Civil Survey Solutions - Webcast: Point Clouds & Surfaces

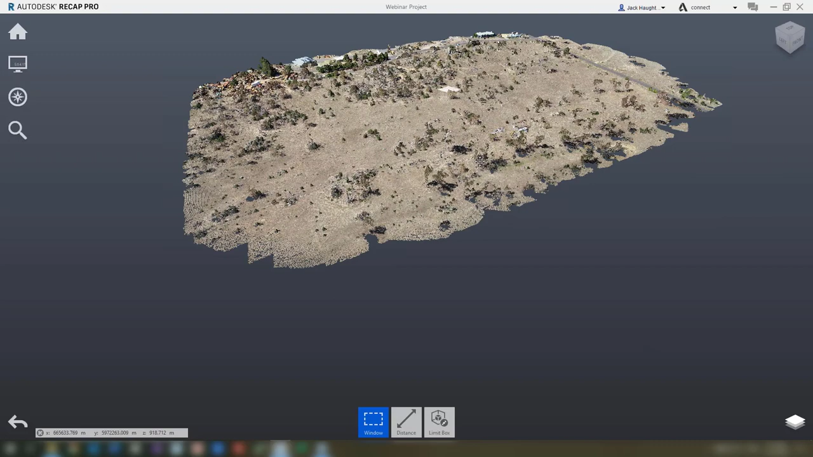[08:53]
So now we've brought this into recap. All of our point data is in here. As you can see, I'm able to maneuver around this fairly easily. I can rotate or orbit using the right mouse button. And I can pan using the middle mouse button. You can scroll in to get it zoomed in.
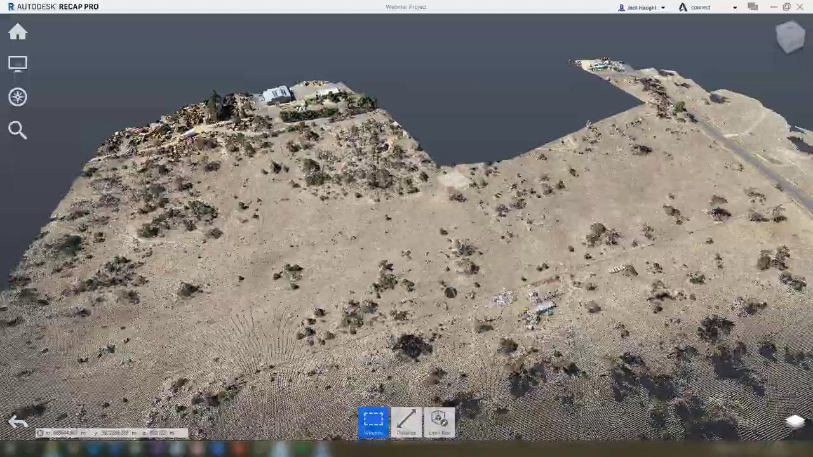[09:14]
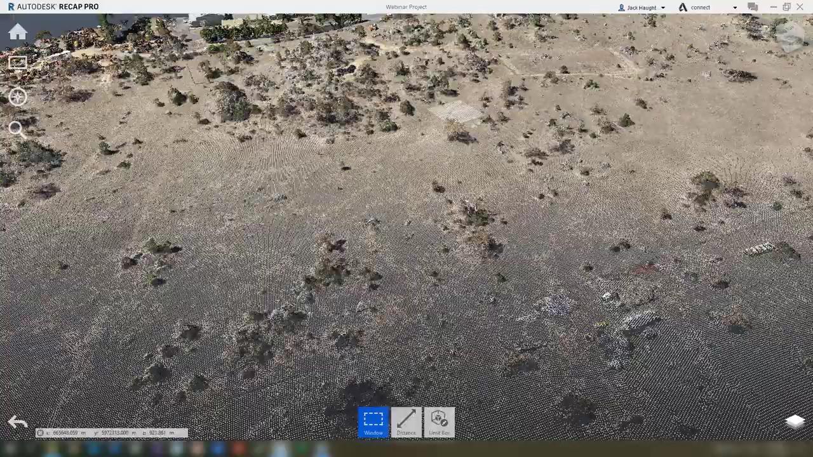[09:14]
And as you can see, the closer you get, the harder it is to visualize anything.
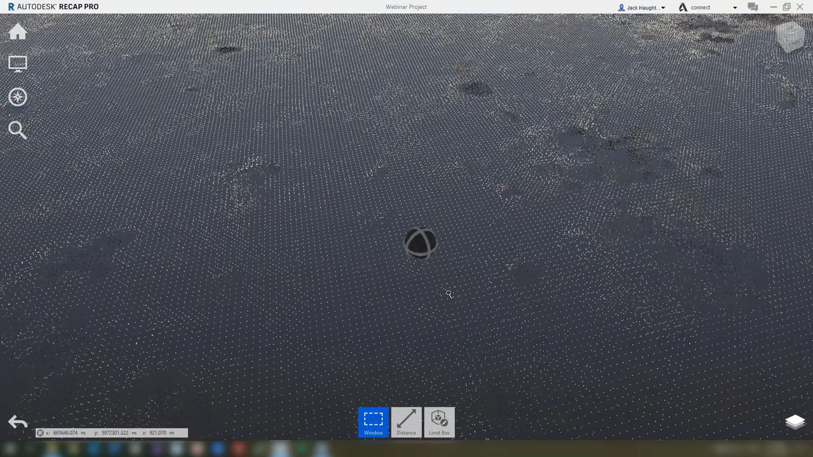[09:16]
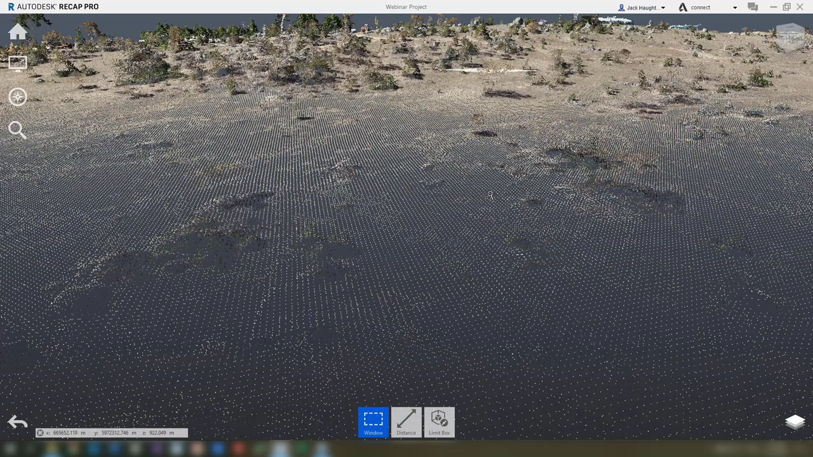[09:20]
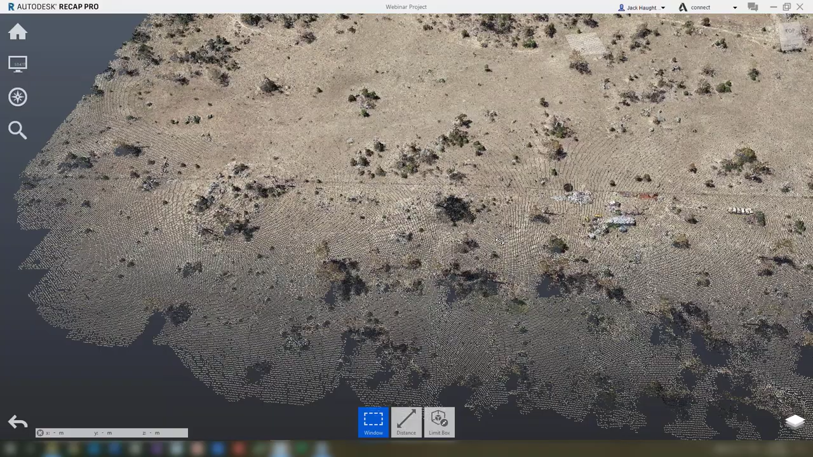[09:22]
Now for a surveyor, let's say you've gone out in the field, you've picked all this up. But the area we're wanting is only this bit here, where I'm tracking my mouse at the moment. And we're finishing at this fence line. So we don't want anything across the road over here or on the other side of this fence line. We want to delete these points so that we've got as small a file as possible to send off to our client or the engineer who's trying to work with this. So this is quite simple.
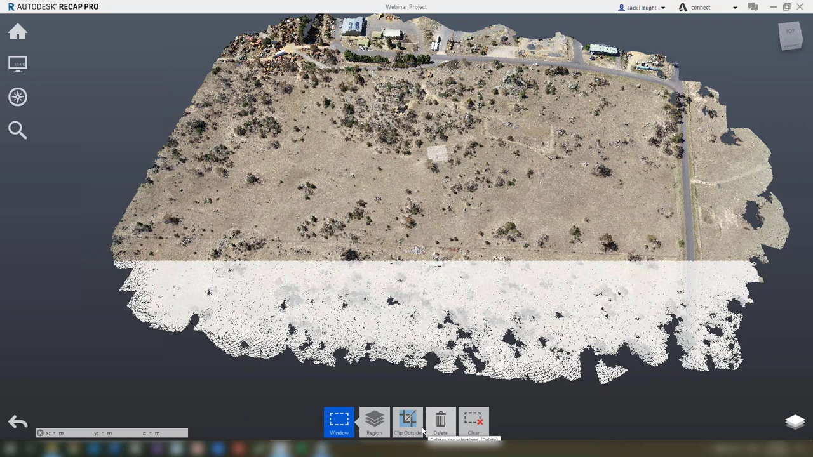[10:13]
This will remove all these points from the drawing. So they won't show up when you export or anything. If you want to just make the drawing easier for you to view, we use the clip. So if I use clip here, clip inside, all those points are gone. However, if I tried to export, they would still be in the export file. If I want to undo this, I hit unclip all, and that all comes back. So we just delete these now.
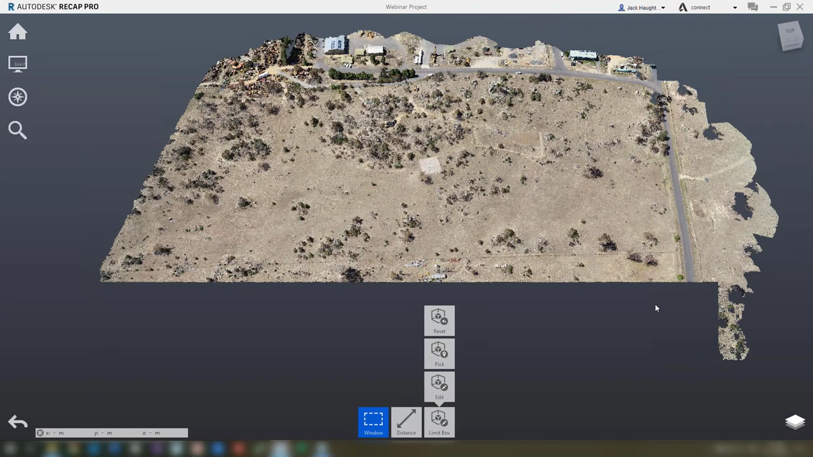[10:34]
That's now been removed from the drawing. I'll get rid of this section. So none of that would go through to Jonathan in the future. So now we get to export. You go up to the home section, and we go to this icon here. This is the export button. Selecting this, you'll be asked where you want to export to. You just save it here.
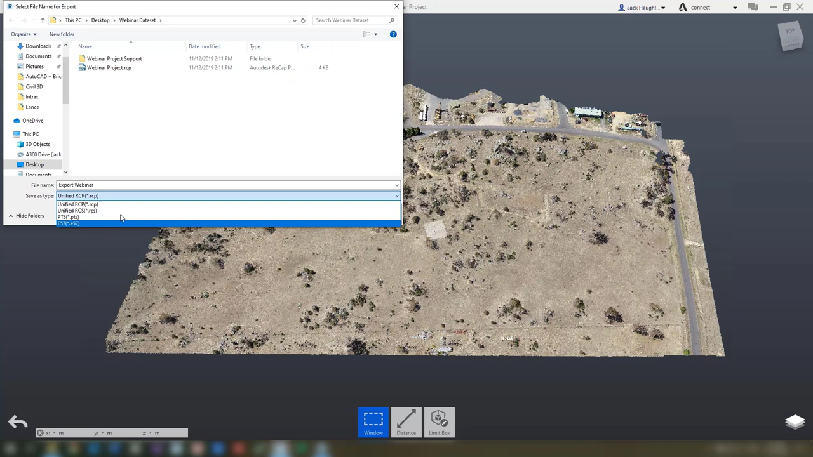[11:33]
Points and E57 are both external ones. Points is mainly used for Cyclone, I believe, the Leica-based program. Or E57 is a universal type one. So we'll just save this here as an RCP file. And it asks do we want to unify our scans. This means that if you've brought in multiple point cloud data, it's come through as separate point clouds. This brings all of it together. So we've only got the one. So I'll unify this project scan. And you'll see that it's exporting everything.
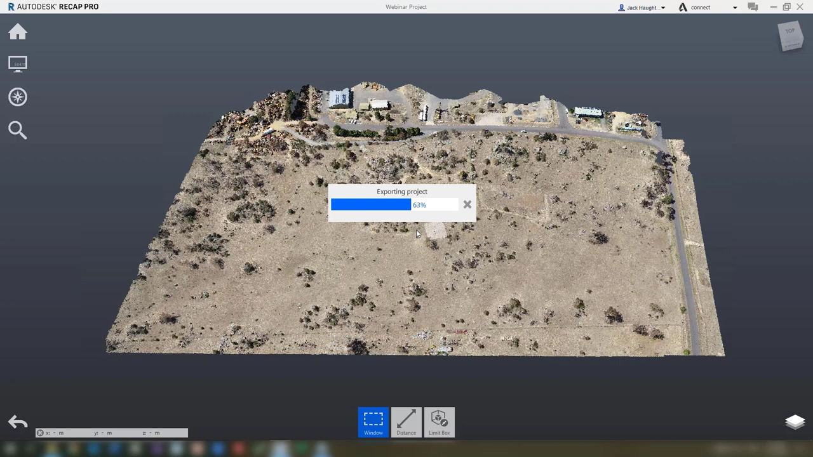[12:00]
It's going very fast because I've only got the one point cloud. And it's already done. So if I go back to my folder here, you'll see it's been exported. It's smaller than the original point cloud data by a whole bunch. And yeah, that's how you would export data from ReCap.
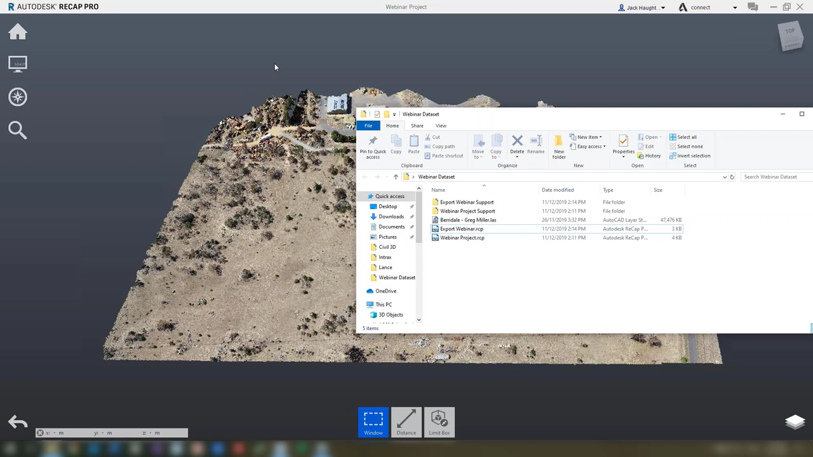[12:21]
I would then hand this off to the designer, someone like Jonathan, who would then go and do what he needs to do with it. And with that, I will hand off to him. Thanks very much, Jack. Yeah, so guys, hopefully you've seen that. It's actually a quite straightforward process. There's really not much to setting this up in the first instance. At this point, we're sort of assuming that the process now gets handed to the designer, which in this case will be Terry.
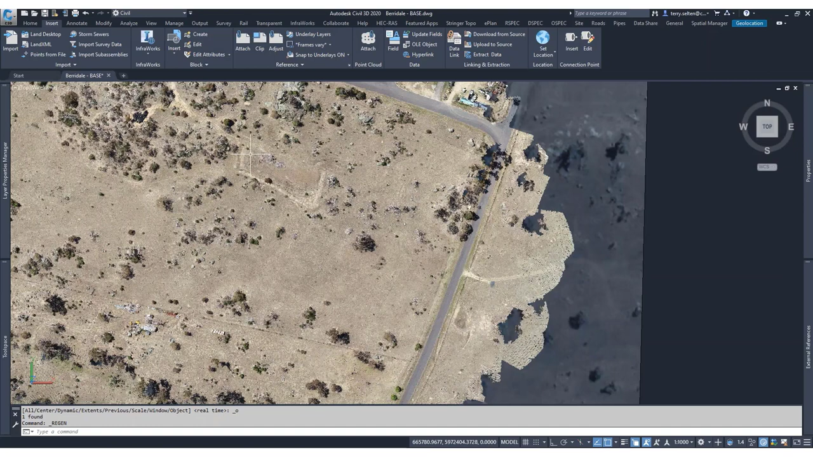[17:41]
Now, a good way to navigate through CIL 3D, users will be familiar with using the wheel to zoom and pan, hold the button to pan, nothing fantastic about that. We go over to the view tab. And we can turn on the view cube if you haven't already got it turned on. So my view cube turns up here.
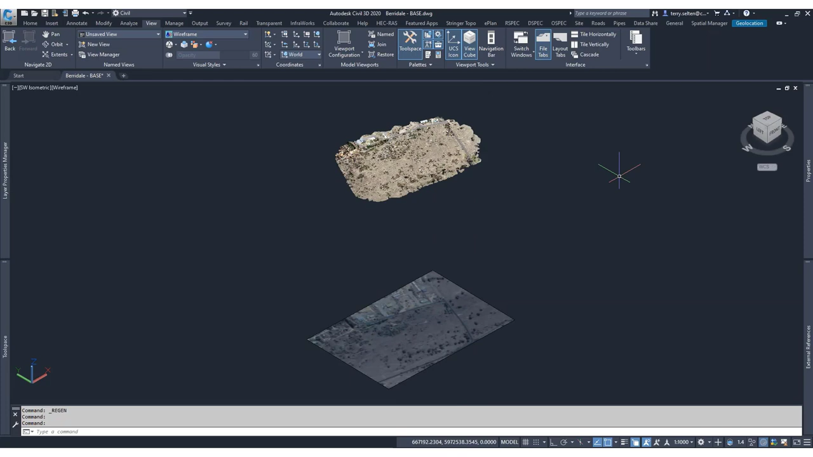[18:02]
And so I can use this then to navigate around the drawing and see things in 3D.
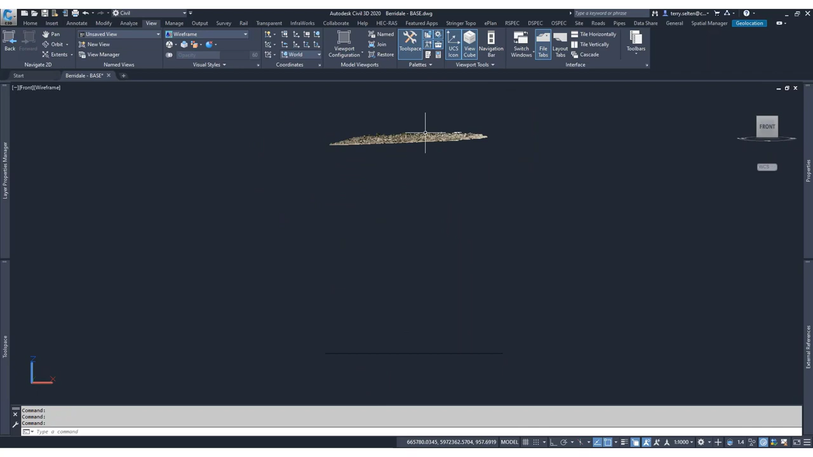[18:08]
Get a profile view.
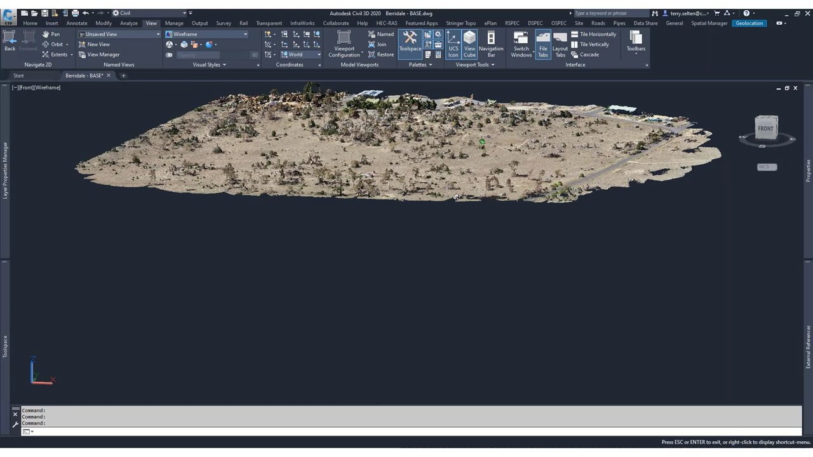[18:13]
Another method which a lot of users might not be aware of is holding shift and then using the mouse button as if I was panning, so shift pan, and I can then orbit the model
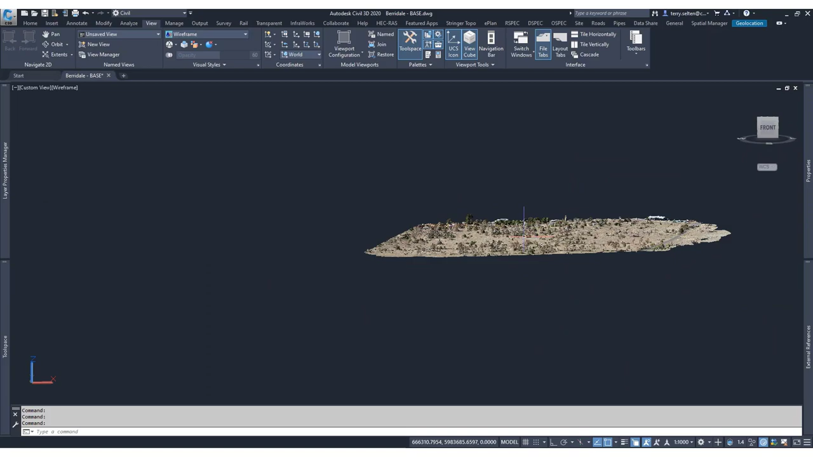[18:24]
and get a good look at what the data was collected. So you can see this.
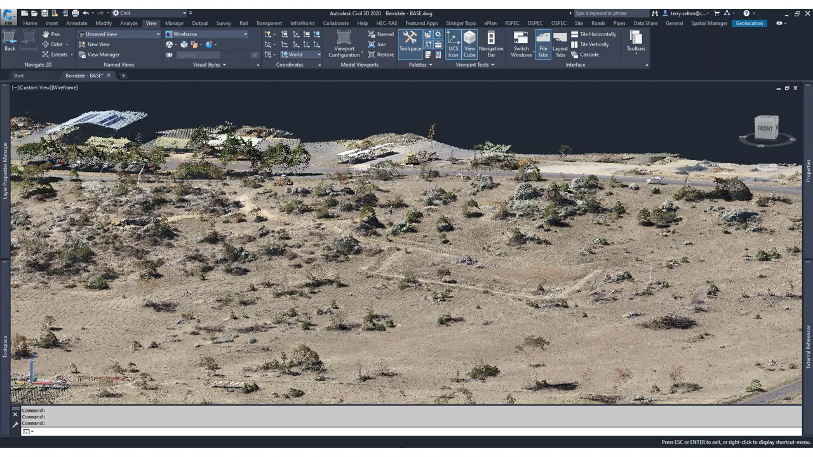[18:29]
This is a good data set. We like this one because it had a lot of variety. It had some tree objects, had some buildings, some cars.
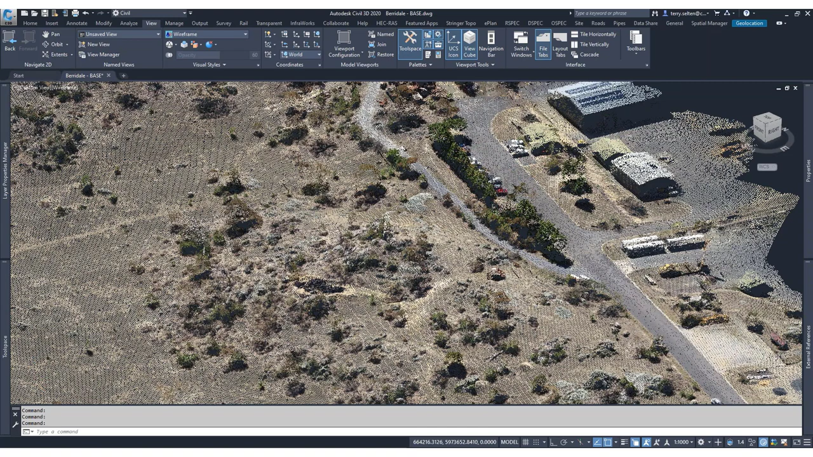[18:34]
Typically, these objects would be noise when creating a surface that we want to excavate.
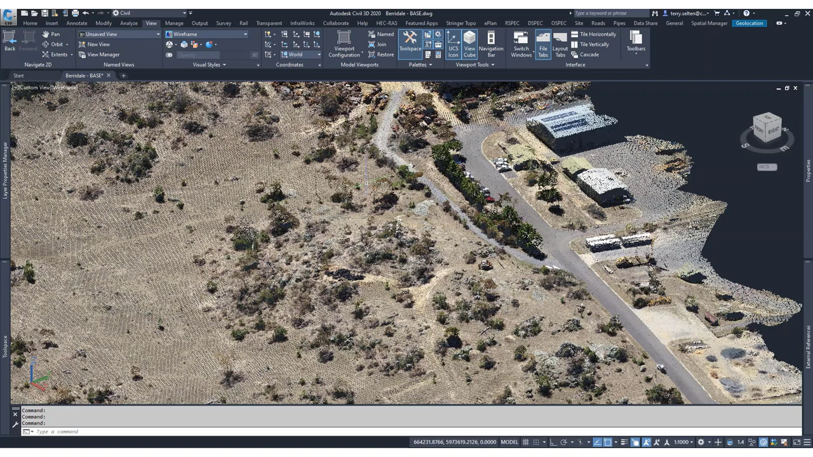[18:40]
And then there's this ground, a lot of ground data as well and a bit of road in here as well. So that's quite a good data set for demonstrating.
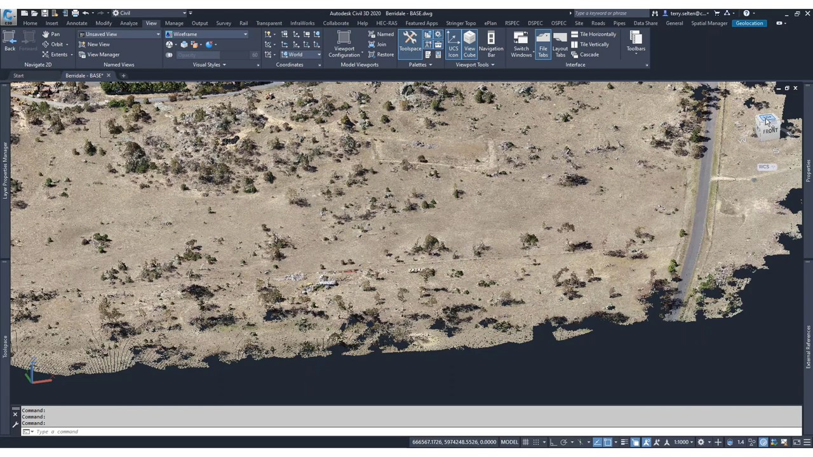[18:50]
And then when you're finished orbiting and freezing the data, you can click on the top button and that will return you to the top view.
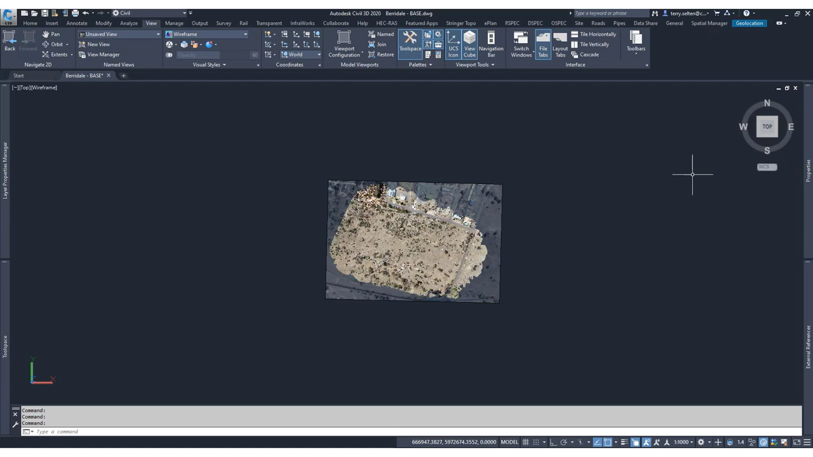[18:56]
It will also do a zoom extent. So if you happen to be orbiting and your data is off to the side and you've lost it, you can always double click the mouse button to zoom extent.